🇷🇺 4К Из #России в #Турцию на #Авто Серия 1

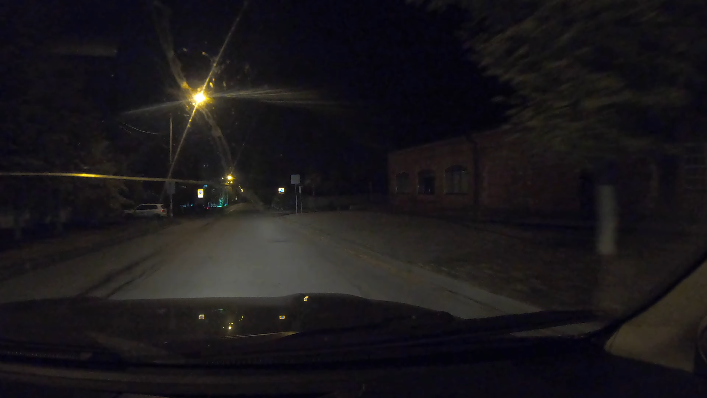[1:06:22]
А, все закрыли, да? Ну, это здесь музей сейчас пожарный. Уже пожарный музей стал. Да, да, да. Вот один из домов подсвечивается, вот они, дом, где жил Владимир Ильич Ленин. Все посвящено здесь Ленину, да, получается?
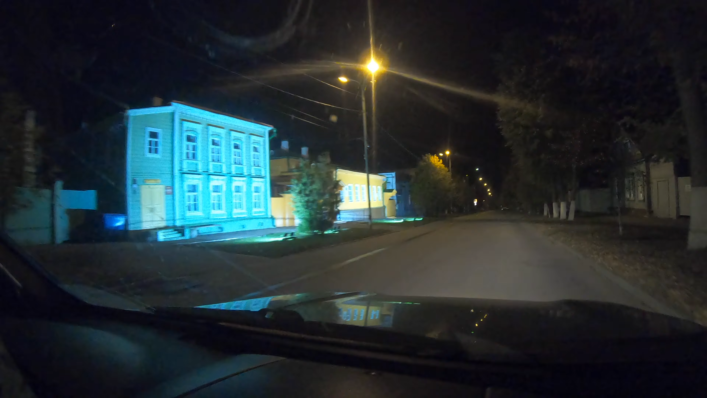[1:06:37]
Да, ну это улица, да. Улица Ленина. Да, красивый такой дом, да. Памятник Ленина здесь не стоит. Ты не здесь сюда никогда, да? Да и разносить нет стали. Памятник Ленина. Да и зачем? Да нет, конечно, смысла, что ж, поставили. Как память остается уже такая. Ну вот такая улица, да, все, вот она закончилась. И все, здесь она тоже прогулочная или? Ну, так, она просто здесь машинам ездить можно.